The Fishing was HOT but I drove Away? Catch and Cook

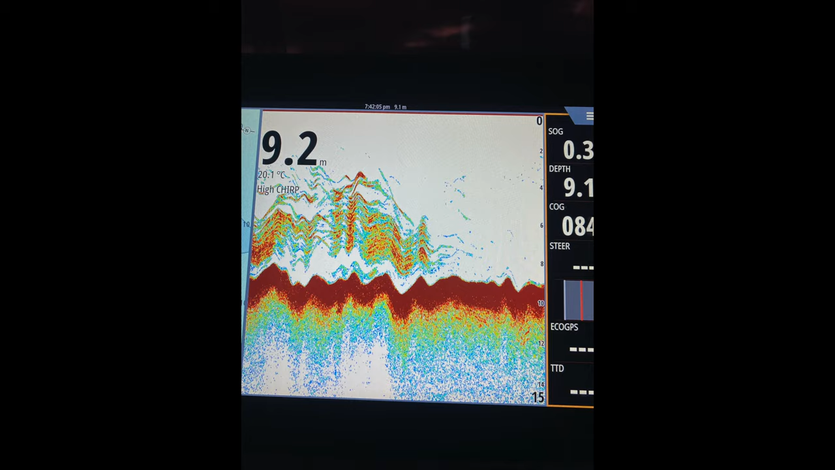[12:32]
On screen: water 20.1°C
To show you what the skippy were like. The skippy were just bonkers. You could have got out and walked on them. Every bait was just getting destroyed by skippy. And hence we didn't catch any snapper because of it.
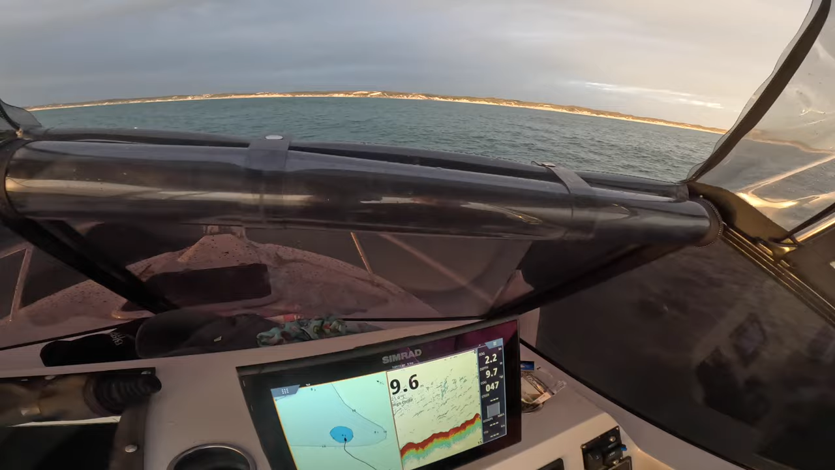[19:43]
to be honest but we'll find out i'll pull in a bit next to it because the rope's going that way because there's a bit of north in the wind today
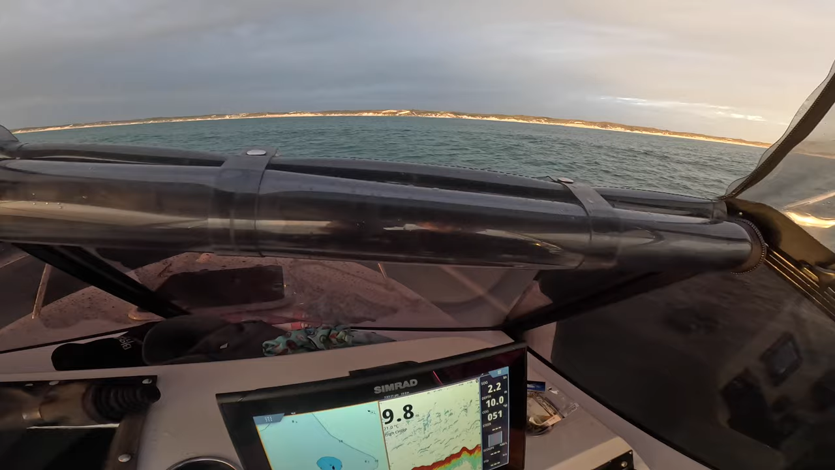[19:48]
wow look at the sound it's lit hopefully they're not skippy like they
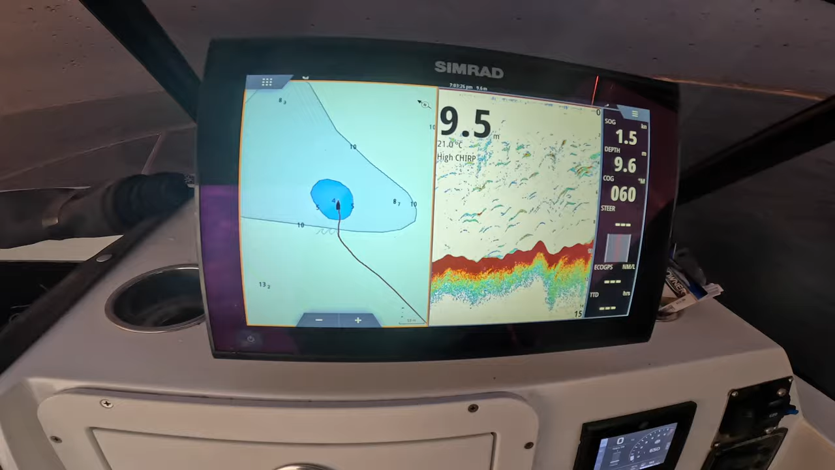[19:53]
On screen: water 21.0°C
were the other day because i was the skippy the other night were absolutely crazy i just couldn't get past them there was so many of them